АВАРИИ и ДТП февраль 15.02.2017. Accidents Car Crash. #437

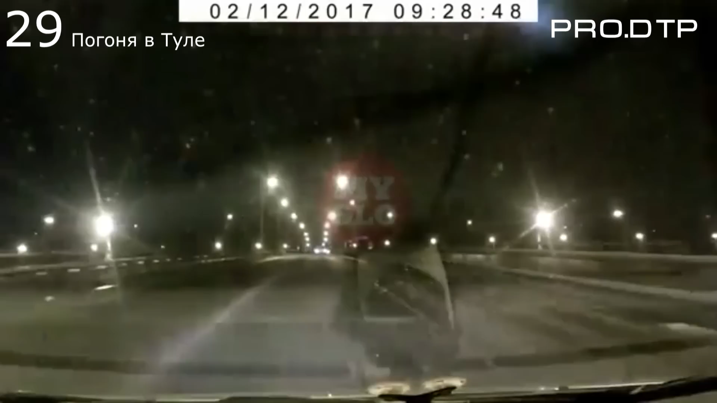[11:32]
Он сейчас покалечит. Ребят, высылайте кого-нибудь. Не дай бог, сейчас кто-нибудь с ребенком поедет. Он убьет. Вот как раз вот к мэтру подъезжаем, он опять начинает вилять по всей дороге. По Калужской трассе в сторону. По встречке пошел опять. Ой-ой-ой-ой-ой-ой-ой-ой-ой. Нет, мимо пролетел, слава тебе. Вон его не вижу.
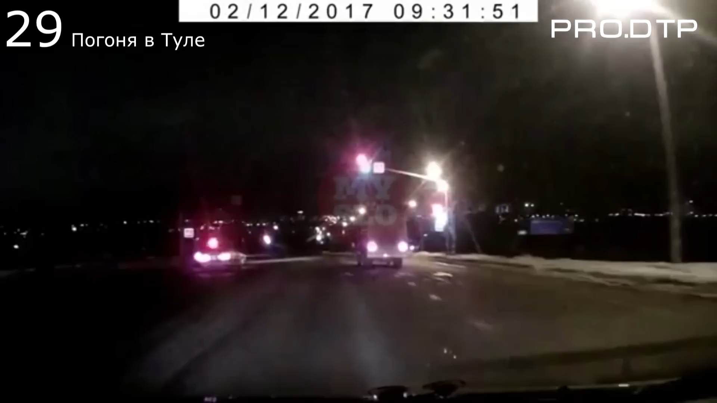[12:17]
Да. Во. Сжимаю. Сейчас. Ребят, давай. Он вообще в говно.